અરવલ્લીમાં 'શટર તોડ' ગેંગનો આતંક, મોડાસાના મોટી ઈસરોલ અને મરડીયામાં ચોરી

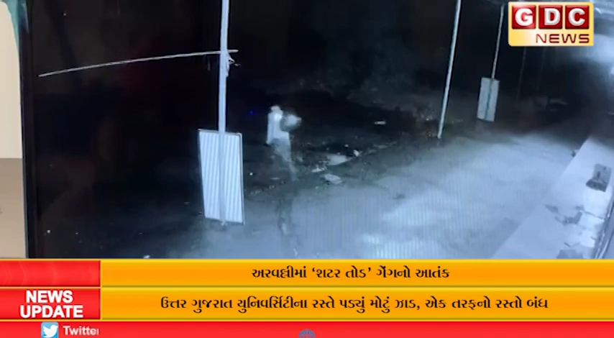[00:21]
છે તાળા સાથે શટર તૂડી અને ચૂરી કરવામાં આવી હુવાનું સ્પષ્ટ જોઈ શકાય છે ત્યારી અર્વલી પોલીસને ચૂરુ સ્પષ્ટ પળકાર ફીક તા જણાય રહા છે મોડાસા આગ્રામ યા પોલીસે સીસ્ટ ફુટેજ ગજેકરીને તપાસ હાથ દરી છે